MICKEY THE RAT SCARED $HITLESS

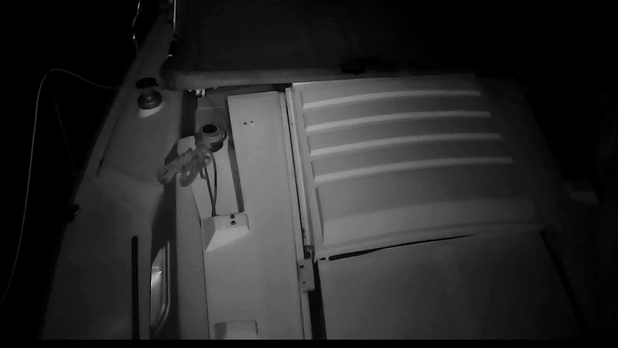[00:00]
There he is, Mickey the Rat. He has no idea I'm watching him on the monitor inside the cabin. I'm going to try to scare the crap out of him. Get ready for this. He's certainly not going to be expecting it. But, here we go.
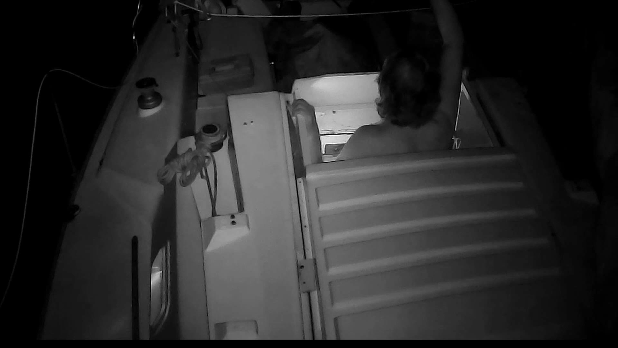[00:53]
The infrared camera really makes him shine. He's not more than two or three feet away from me. Just staring me down. The ship rats are brave. Let's watch it in slow motion. You're going to love this. He nearly falls off the boat.